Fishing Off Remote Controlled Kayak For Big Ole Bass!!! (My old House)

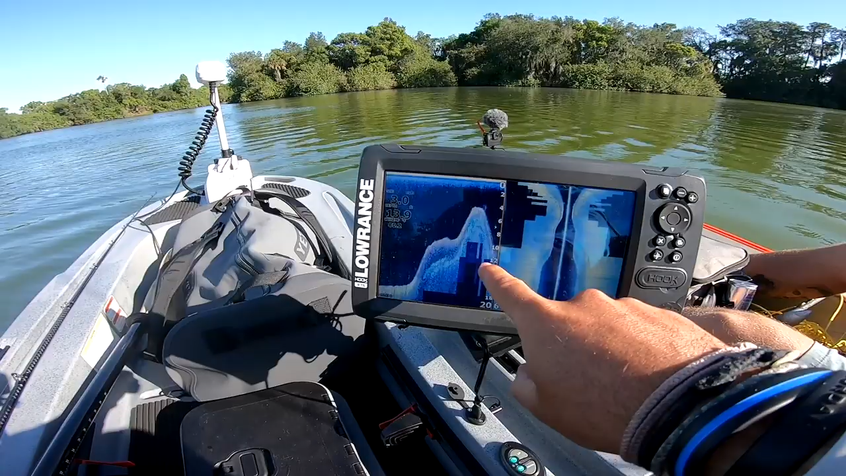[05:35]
wait whoa whoa wait get this fourth we found a huge ledge oh my god there's fish deck on top of it oh all right hold on bill i don't want to have a cat done it's
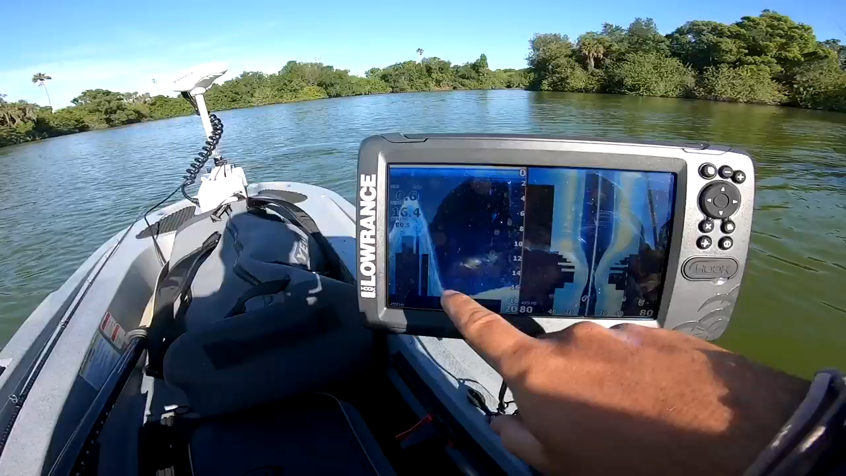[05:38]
a huge drop oh my god i mean i don't know what that is